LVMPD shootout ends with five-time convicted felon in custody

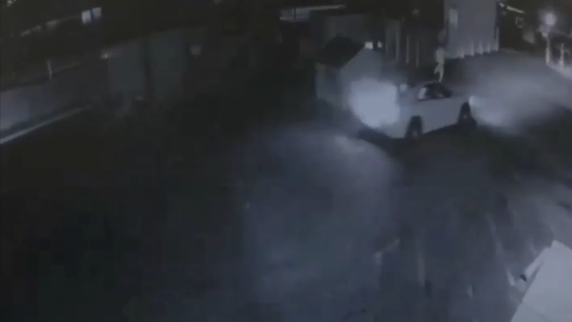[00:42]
A police chase ends in a shootout. This surveillance video from a convenience store capturing the moments before bullets flew.
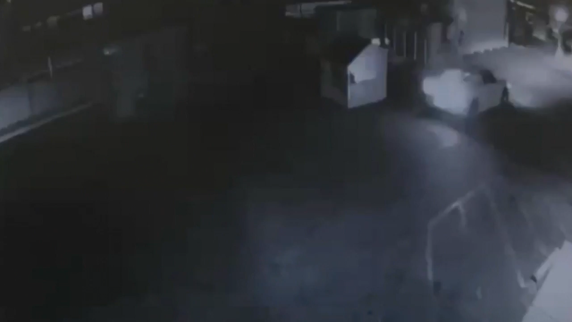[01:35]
Police say that's when Baker pulled out a handgun and fired one round.